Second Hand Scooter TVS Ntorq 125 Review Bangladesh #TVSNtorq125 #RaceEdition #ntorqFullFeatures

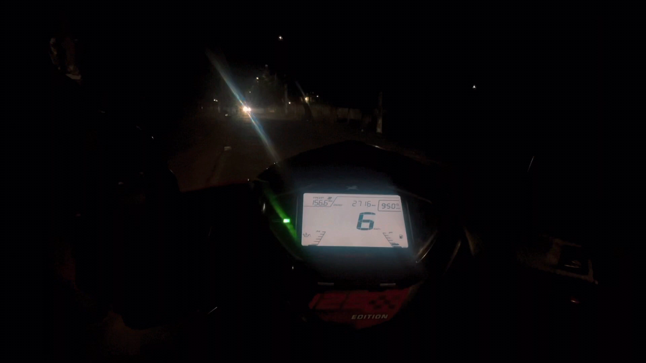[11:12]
কেমন পারফর্ম করে অন্ধকারে সেটা একটু দেখানোর জন্য এই পার্টটা করছি রাতে। আমরা মেইন ভিডিও তো দিনে করেছি, এখন একটু হেডলাইটের পাওয়ারটা দেখাবো,
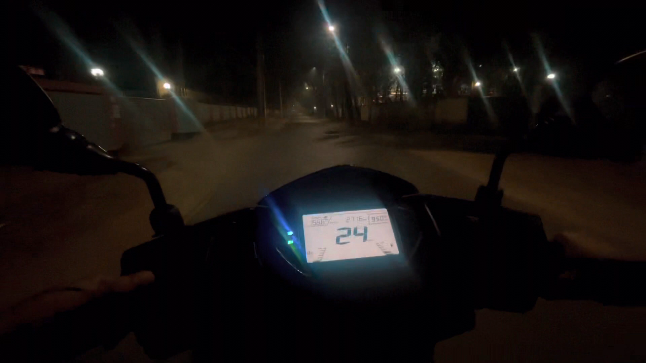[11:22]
দেখা যাক বোঝা যায় কি না, অত ভালো বোঝা যাচ্ছে না এই জায়গাটা থেকে, আপনারা বুঝতে পারবেন হয়তো। বেশ ভালো অ্যামাউন্ট অফ লাইট কিন্তু এটা থেকে প্রোডিউস হয়।
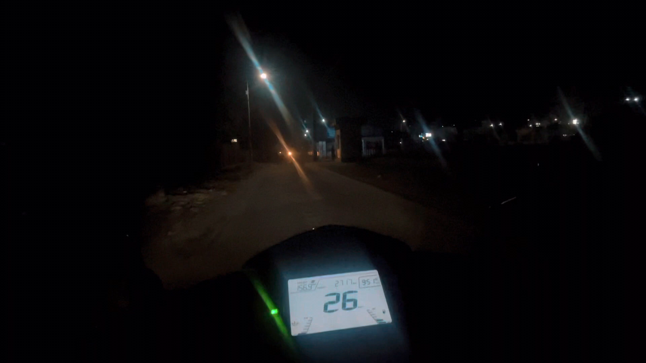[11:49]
আমরা যদি এখানে একটু ওয়েট করি, ওই দেখতে পাচ্ছেন হয়তো সামনে যে আপার দিলাম,